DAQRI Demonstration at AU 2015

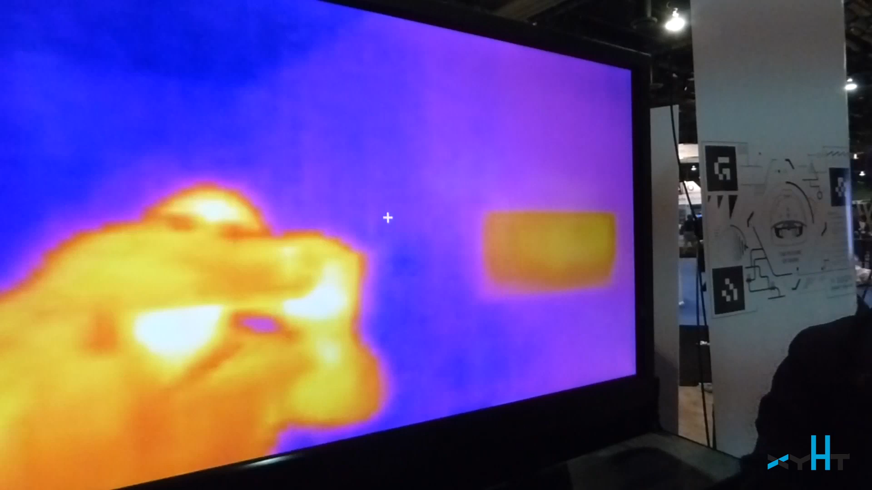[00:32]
Now we're going to go back. We're going to go into the Autodesk demo,